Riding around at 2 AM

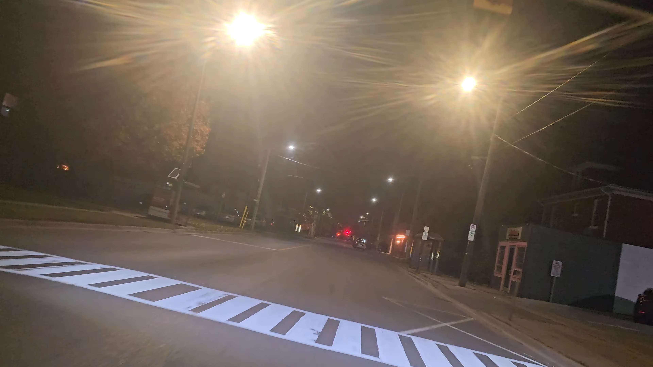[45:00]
Look at that, nobody on the street all the way down, and we got green lights all the way.